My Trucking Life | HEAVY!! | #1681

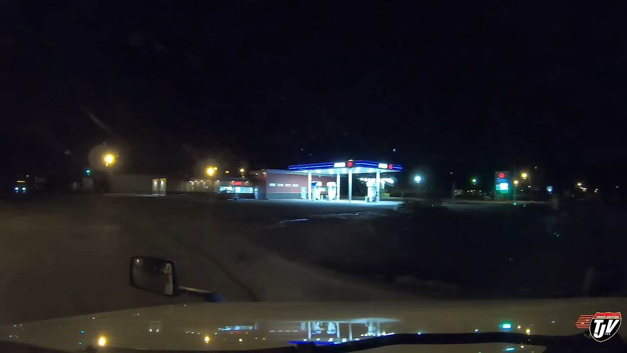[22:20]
a chat time to go to sleep chuck a chat you know you gotta listen to it where should i park i'm gonna go around at the back i don't want to nose into parking spots anymore that's the thing ever since uh my batteries went dead on me and i was nosed in and they almost had to pull me out just to get boosted no more nosing in for me